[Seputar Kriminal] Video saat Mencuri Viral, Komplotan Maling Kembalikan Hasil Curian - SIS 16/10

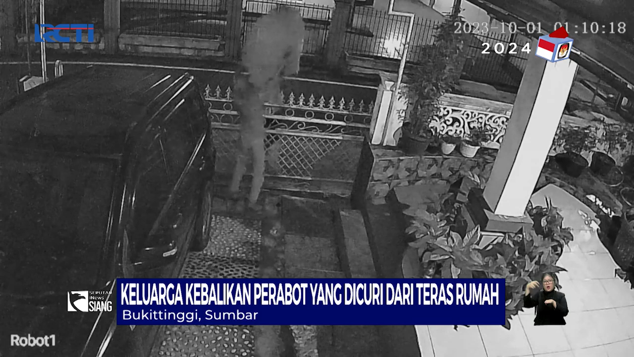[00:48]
Aksi pencurian satu set meja kursi di teras rumah warga di Kota Bukit Tinggi, Sumatera Barat, Terekam CCTV.